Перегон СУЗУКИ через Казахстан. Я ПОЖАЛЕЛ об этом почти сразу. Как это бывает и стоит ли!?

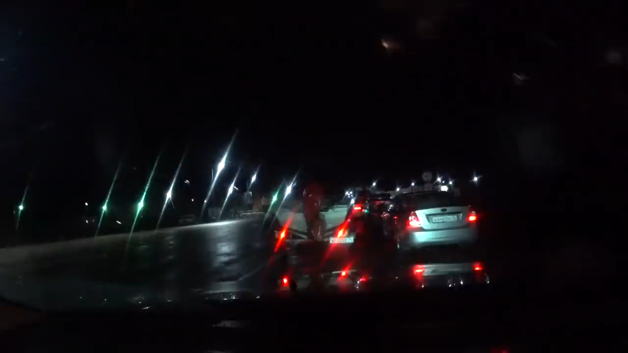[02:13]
Вот с лодкой машина, там эстима, жигулятор, фокус. И в каждой машине полные машины практически. Ну, вот с лодкой мужик, по-моему, один едет.